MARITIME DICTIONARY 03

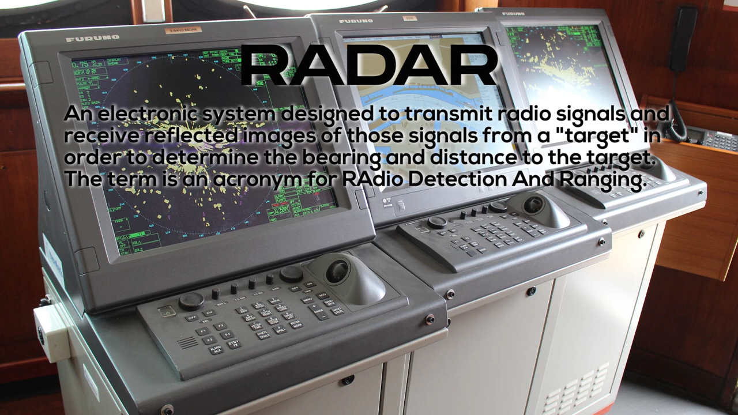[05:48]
from a target in order to determine the bearing and distance to the target the term is an acronym for radio detection and ranging